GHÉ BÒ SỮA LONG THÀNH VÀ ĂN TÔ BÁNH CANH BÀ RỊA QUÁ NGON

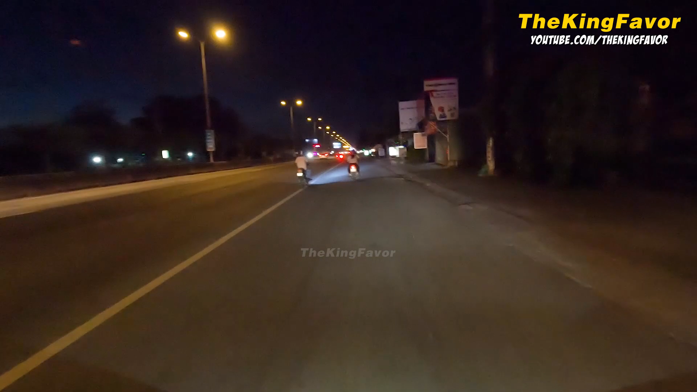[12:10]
Thì ngoài sữa ra mình có mua thêm kẹo sữa và cơm với mít để mang về ăn thêm. Giờ chúng ta đang chạy trên đường quốc lộ 51. Bữa nay là trời tối rồi. Đoạn này đường này thì cũng không có được tốt lắm. Chúng ta đi trời tối thì chạy tốc độ vừa phải thôi.
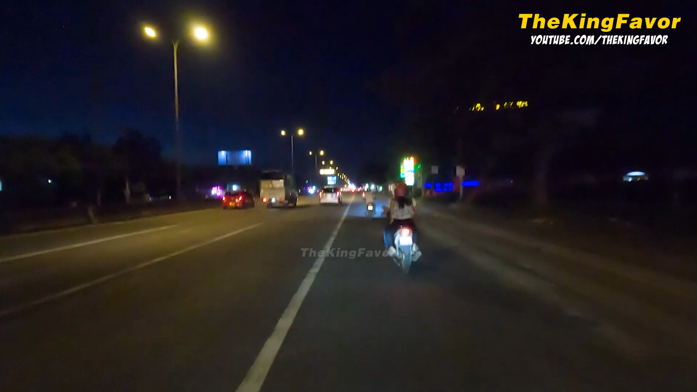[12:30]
Ở đường này là quốc lộ 51 á, có những cái bảng nè. Đó, bảng bắn tốc độ á, nhưng mà mình để ý là thấy chỉ có bắn tốc độ xe hơi thôi, không biết xe máy có bị bắn tốc độ không nữa. Nói chung là chúng ta cứ chạy đúng tốc độ quy định là được. Giờ mình sẽ tiếp tục chạy về Sài Gòn đây.
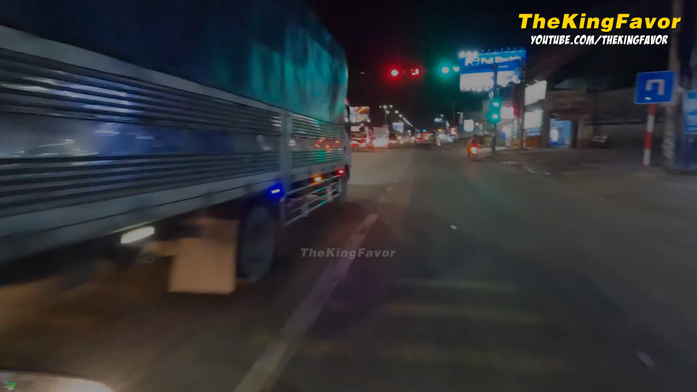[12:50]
Mình đã tới một chỗ để có thể quẹo trái. Nhưng mà xe hơi bị đông luôn á.
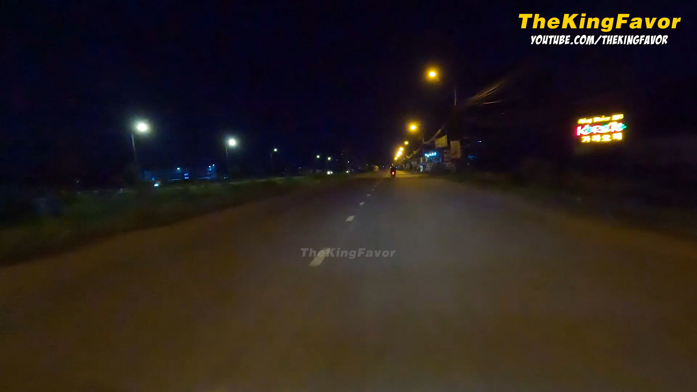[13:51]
Đoạn này thì chỉ có một đường thẳng dành cho cái lane đi thẳng. Đi đường này sẽ hướng về phà Cát Lái. Đây là bên Nhân Trạch, Đồng Nai. Đây là một trong những tuyến đường mà rất là nhiều người đi để có thể đi từ Sài Gòn đi Vũng Tàu.
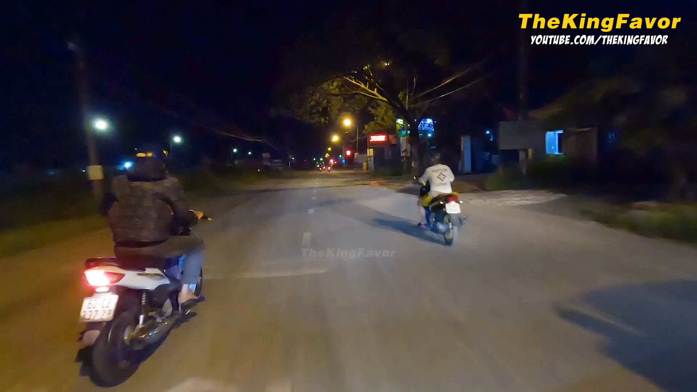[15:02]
Theo như cái bảng cửa hàng của ông ta đó là 25B. Thì trên bản đồ cũng là đường 25B luôn. Đường này thì đoạn này có vẻ hơi vắng, nhưng mà đi thêm đoạn nữa cũng sẽ đông lắm, không có sao đó. Mát mẻ cực kỳ luôn. Có bảng chỉ đường và các lái đi thẳng, ở phải vô xã Long Tân.
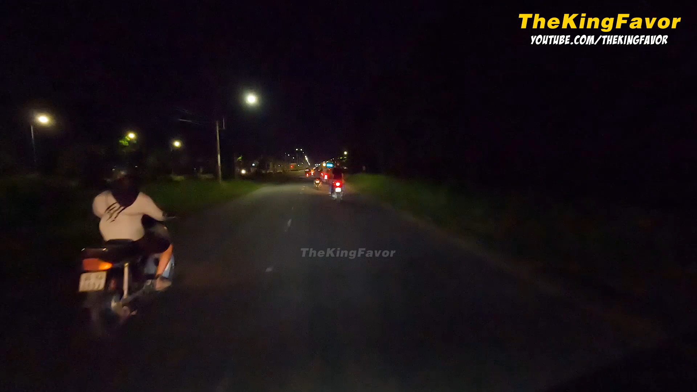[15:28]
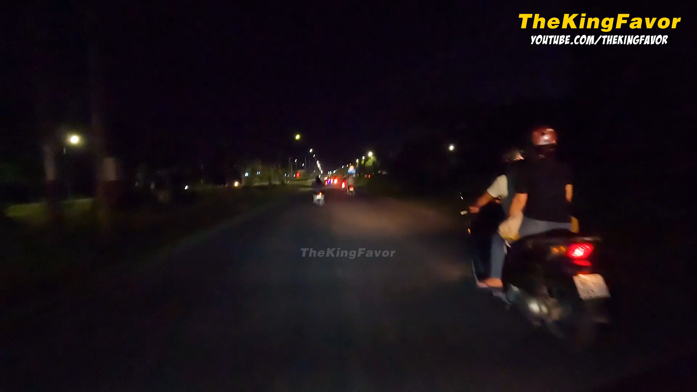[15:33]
Thì đoạn đường này lên đây là đường mở ra thành đại lộ luôn. Chỉ có đoạn này thôi.
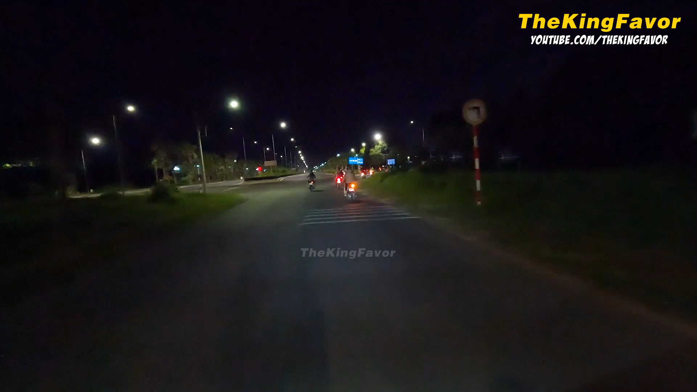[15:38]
Chúng ta phải quẹo vô bên trong. Ở bên trái, tay trái mình nè, là để cho xe hơi chạy không à. Xe máy là phải vô đây.
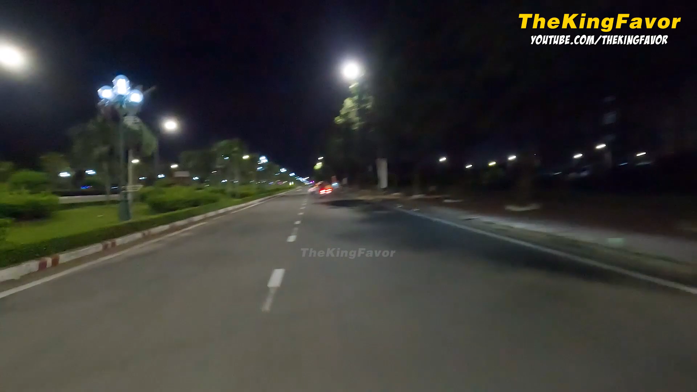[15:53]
Khu này giờ lên đèn đẹp quá, sáng đẹp luôn.
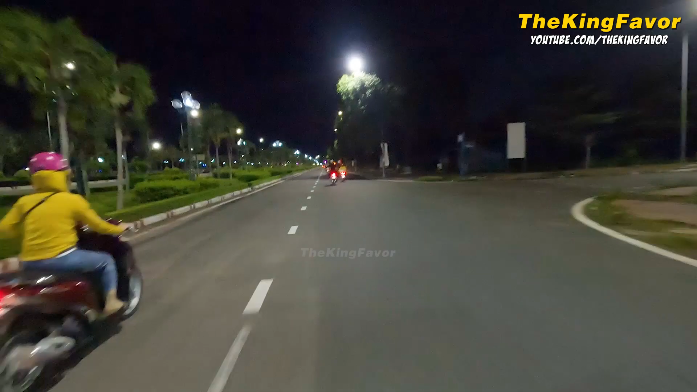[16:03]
Ở đây đã là Nhân Trạch, Đồng Nai rồi. Phải mà con đường đi á, nó thẳng một mạch mà bự như vậy luôn thì nó sẽ rất là khỏe ha. Một cái bùng binh khổng lồ. Bùng binh được trang trí cũng đẹp nữa. Nó có những con đường nè, trang trí lên đèn, lên bông.
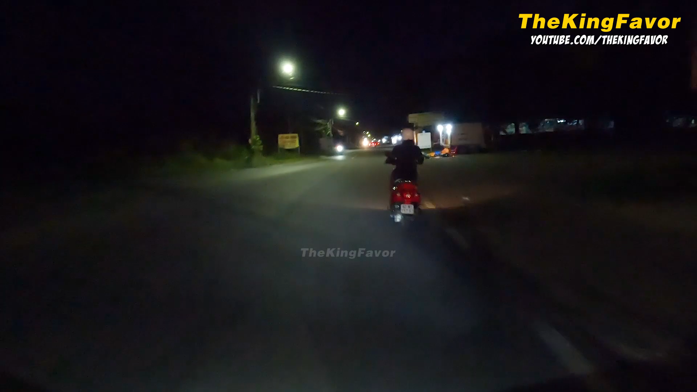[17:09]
Giờ chỉ còn đèn có một bên thôi.
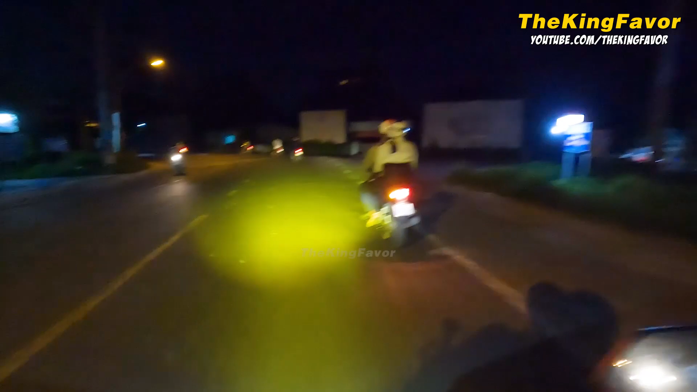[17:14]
Rồi ôm cua. Ôm trái qua. Ghê quá. Đã tới được xã Đại Phước. Rồi tới rồi đây. Vô đây thấy có con lươn là biết sắp tới rồi đó. Phà cát lái, hy vọng là có phà luôn, khỏi chờ.
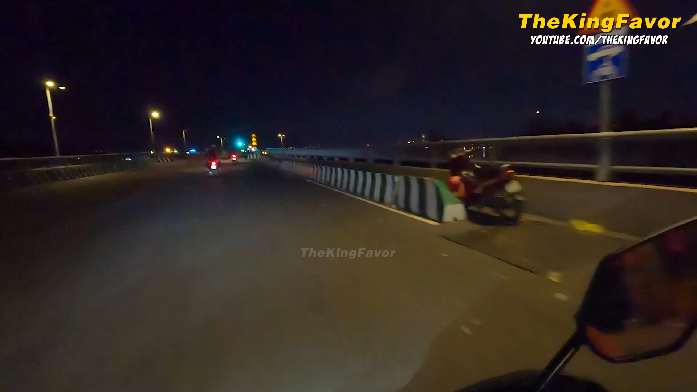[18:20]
Lên phà cắt lái thì chúng ta phải chạy một vòng ra một đoạn xa luôn.
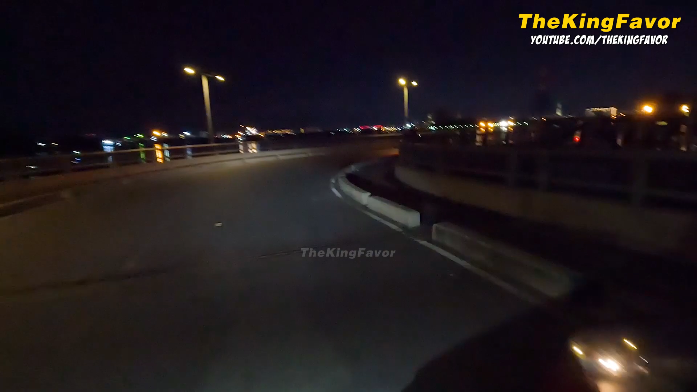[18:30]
Ở đây thì khúc cua nó cũng hơi gắt. Mọi người đi thì nhớ đi từ từ thôi. Gắt quá nguy hiểm lắm.
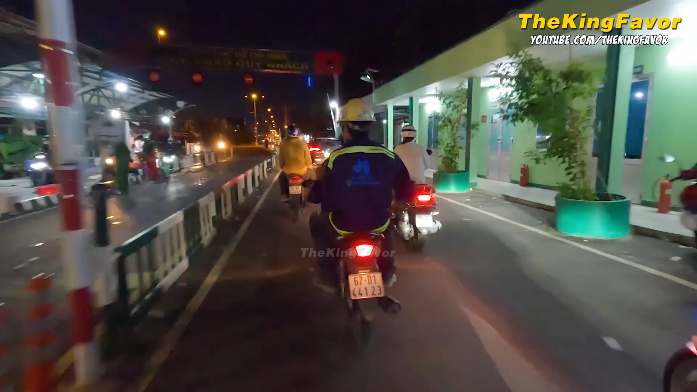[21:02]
Xuống phà một cái là tới Sài Gòn. Ở bên tay phải mình là cảng Cát Lái á.
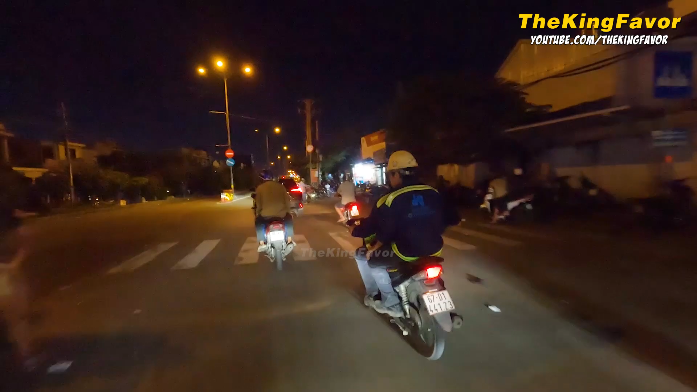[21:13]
Ra đây là đường Đồng Văn Cống. Đường Đồng Văn Cống thì có rất là nhiều xe lớn, xe container, xe tải, mà chủ yếu sẽ là container.
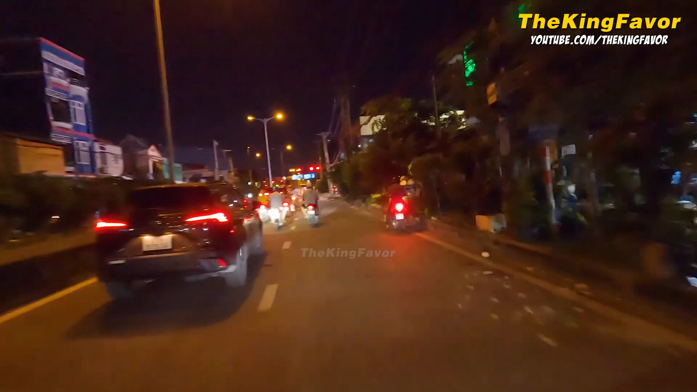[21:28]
Có cảng Cát Lái cho nên xe container ra vào thường xuyên luôn.
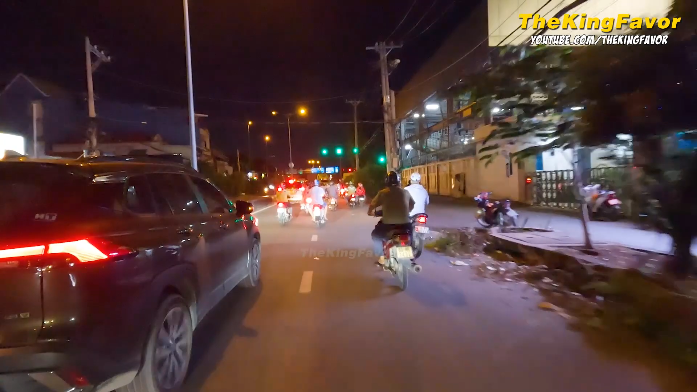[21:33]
Đó, chúng ta nhìn thấy đằng trước kìa, container bắt đầu xếp hàng vô cảng. À, bên tay phải mình là đường vô cảng nè. Xe đang vô cảng một đống.
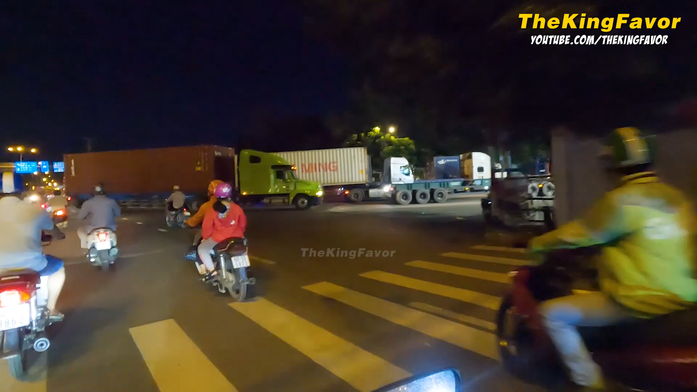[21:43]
Quá chừng công luôn. Cảng Cát Lái. Ở đây là bùng binh Mỹ Thủy.
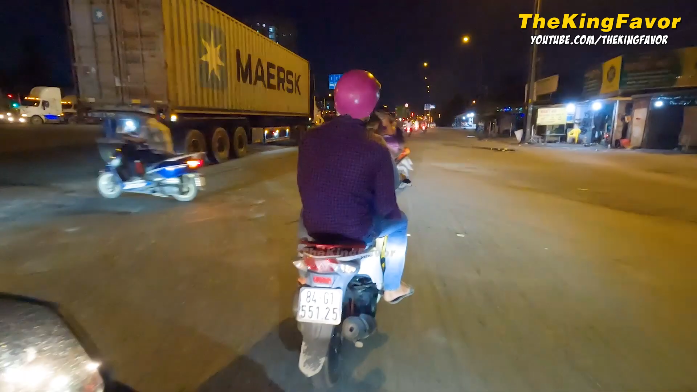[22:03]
Quẹo trái là đi về hướng cầu Phú Mỹ. Còn đây mình đi thẳng, đi đường Đồng Văn Cống.
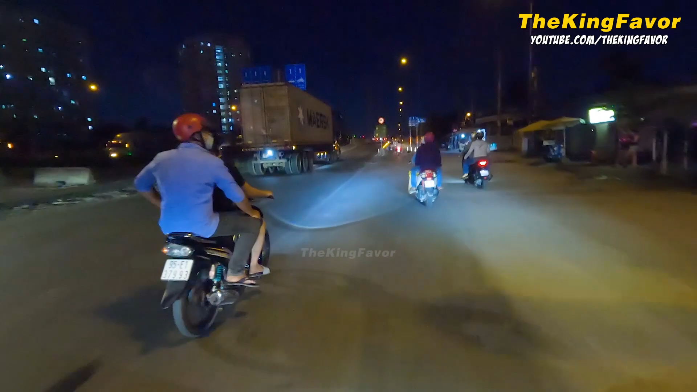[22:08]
Giờ lên cầu Mỹ Thủy. Đi theo đường Đồng Văn Cống này sẽ ra đường Mai Chí Thọ, quận 2 của thành phố Thủ Đức. Và lên cầu Dòng Ông Tố 3. Chúng ta có thể nhìn xuống được những cái nhà bên dưới nè, có những khu nhà.
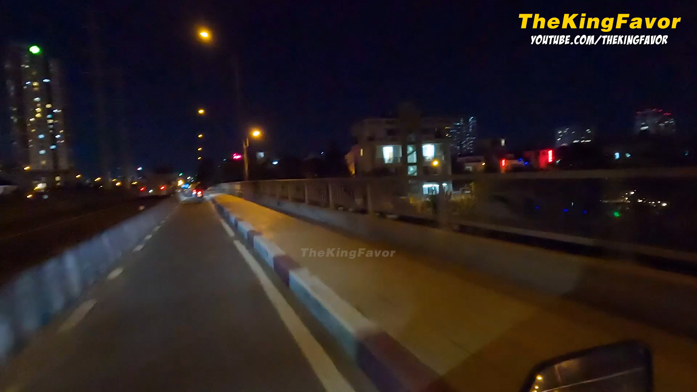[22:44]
Đó, đây là những tòa chung cư có người ở hết rồi kìa, sáng đèn hết rồi đó. Sắp ra tới đường Mai Chí Thọ rồi. Xe hơi thì được đi thẳng, còn mình đi xe máy thì mình phải quẹo xuống đây. Quẹo xuống đây nha.